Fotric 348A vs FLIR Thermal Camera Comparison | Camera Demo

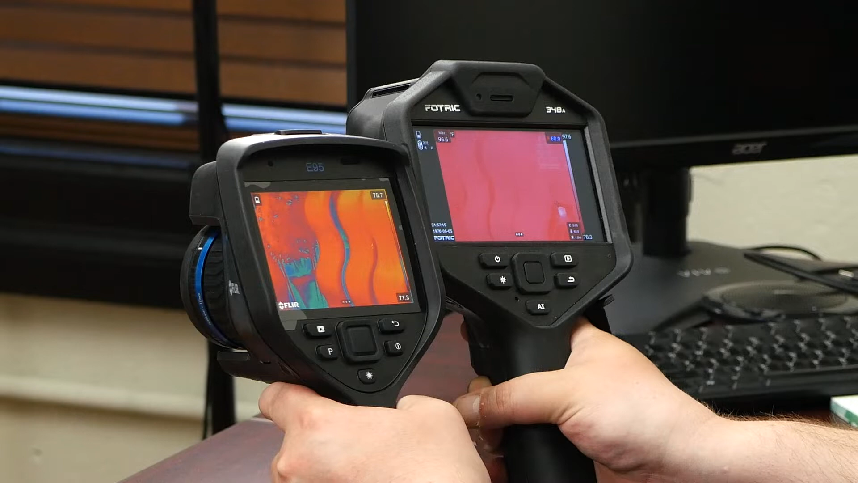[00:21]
FOTRICK does have an E-trick with the letterboxing on the sides. You can see a bunch of additional parameters. You can see the max temperature up there on the left and the range. A lot of the same things you can see on the FLIR, but just a little more detail.
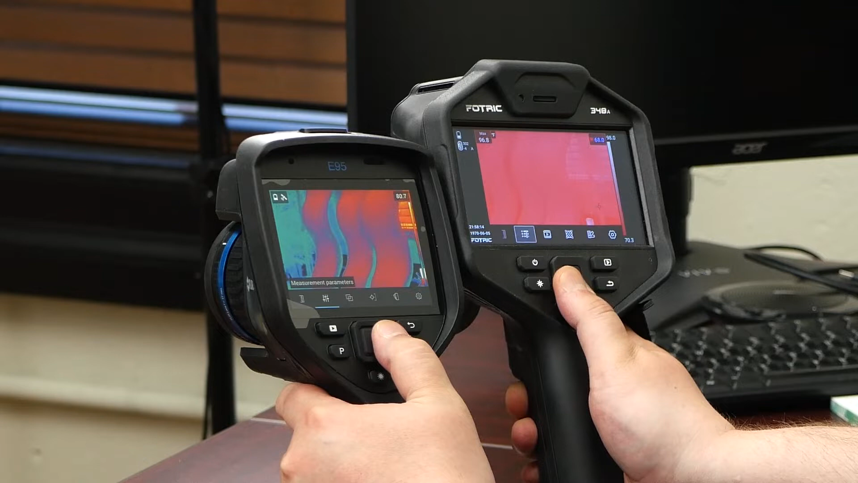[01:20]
You can see if I hit the center button, they both pull up a little tray, and it's pretty uncanny how similar they are. See, I had it in an above alarm color palette, which is not as useful. I need a rainbow.
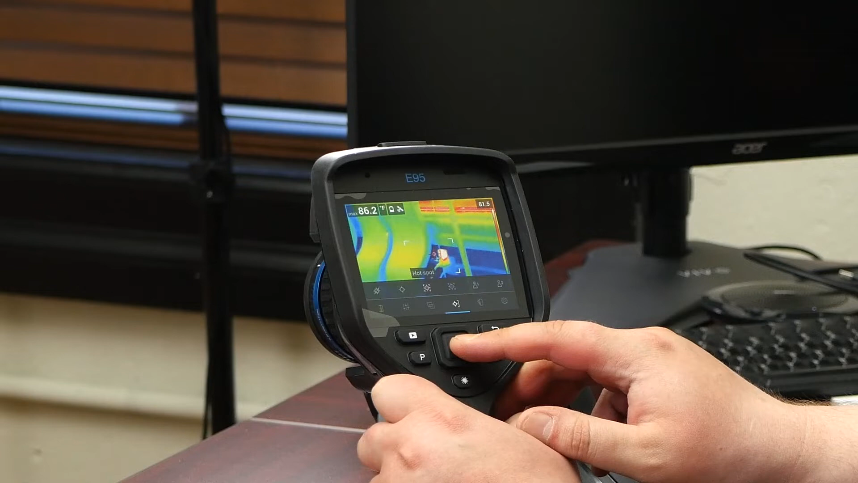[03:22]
Do the same on the flare. They both have a touch screen. Very responsive.
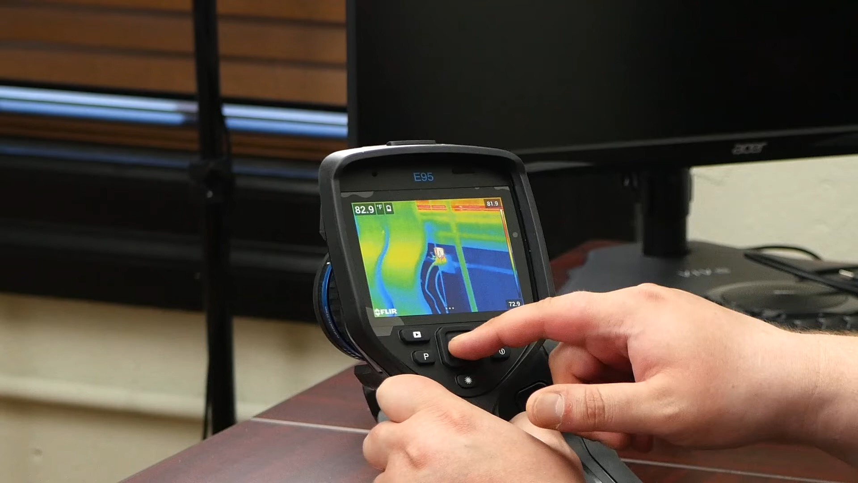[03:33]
But a couple more things on the foe trick in terms of measurement.
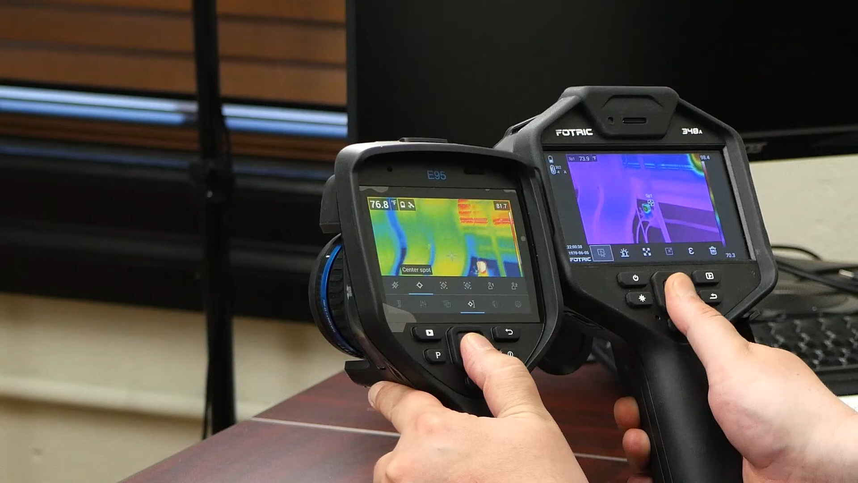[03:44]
Now, to show you this image mode thing, the MSX that I was talking about.
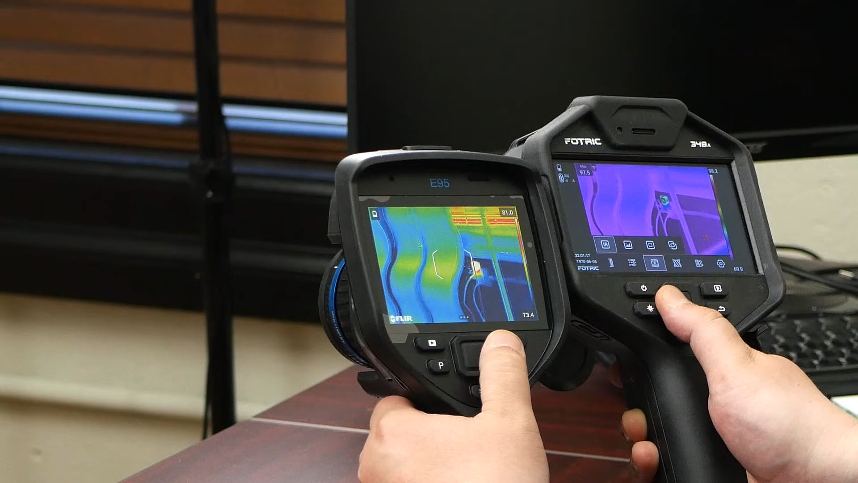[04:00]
Here's Lear's MSX, which is really useful when you're dealing with just small gradients in temperature, relatively uniform surfaces thermally,
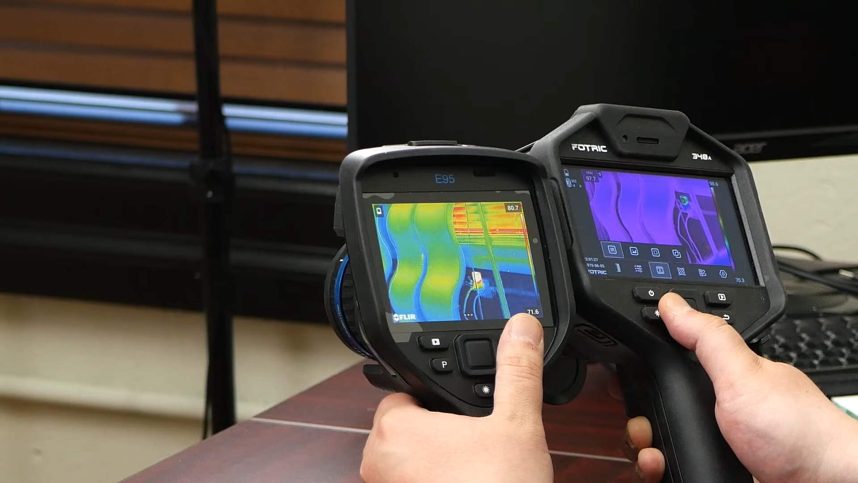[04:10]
just to give you a sense of what's going on optically when you're writing a report later.
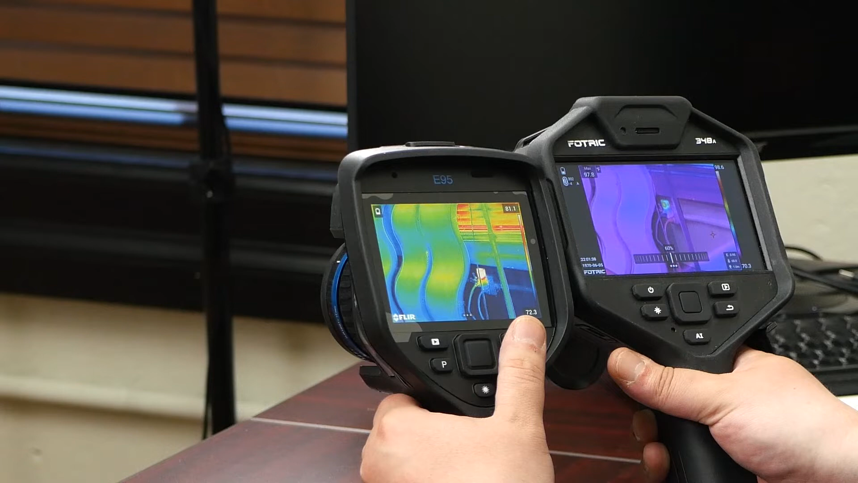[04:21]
See how FLIR is just a little less squishy, a little smarter. So you get that ghosting effect when you do the fusion blending. Because there's some, they need to do a parallax realignment in the software,
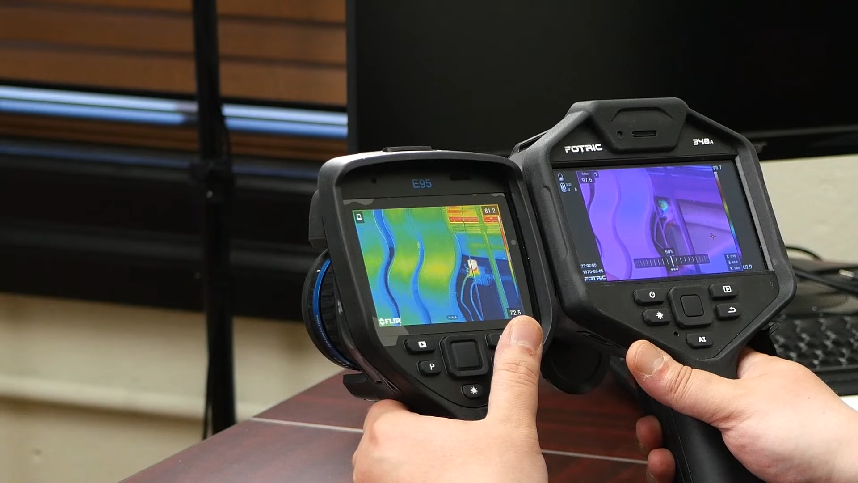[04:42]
and sometimes it's really good, and sometimes it's off. You can also adjust how intense you want the blending to be,
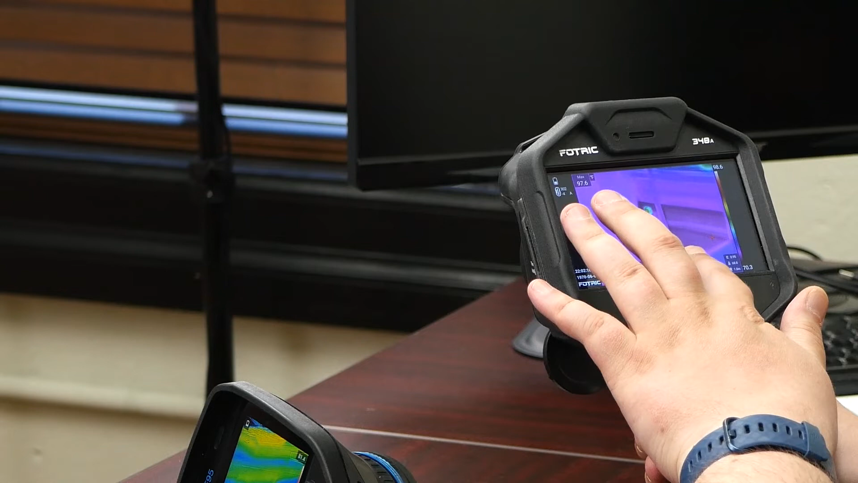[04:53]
whether you want mostly thermal, mostly optical. It helps the alignment if you do an autofocus. I forgot to mention, you don't need to rely on the autofocus. It's just neater in some cases.
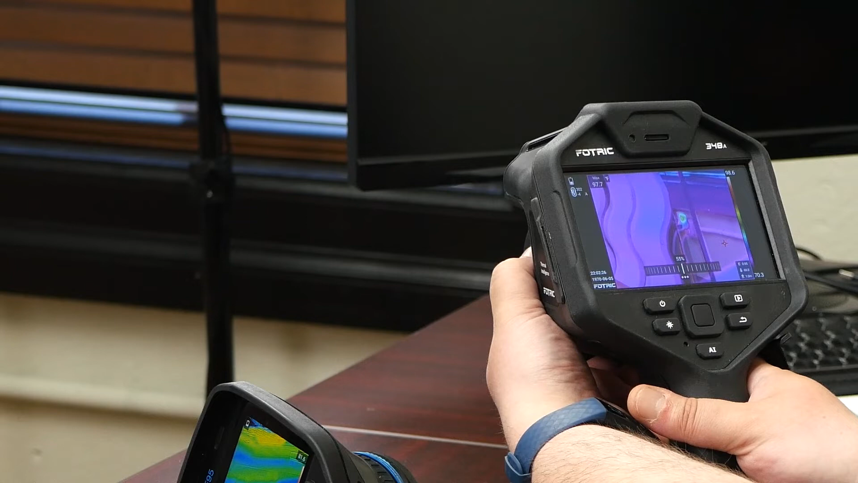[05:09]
You can also manually adjust either of these cameras using the focusing ring.